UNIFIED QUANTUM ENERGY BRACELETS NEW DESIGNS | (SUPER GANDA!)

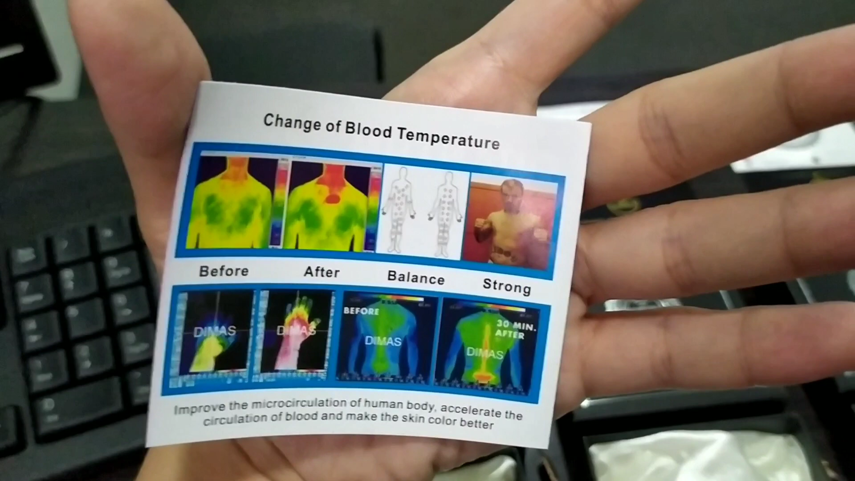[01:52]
So, change of blood temperature. Ayan, so,
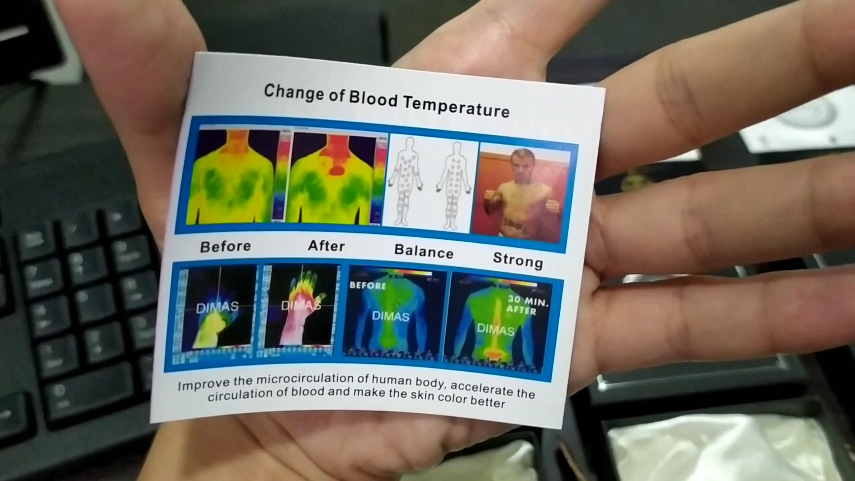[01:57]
improve the microcirculation of human body and accelerate the circulation of blood and make the skin color better.